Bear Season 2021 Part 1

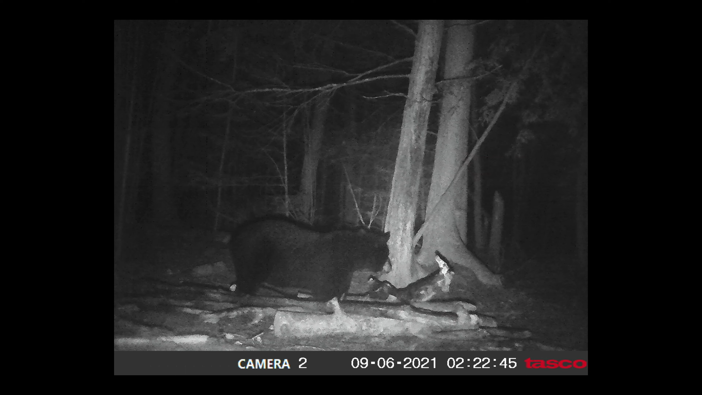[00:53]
Back to the last bait, about a half a mile back there, and there was a smaller, like a yearling, that come in there. We've been following his tracks pretty much most of the way back to the pond here, but he didn't come in until after dark.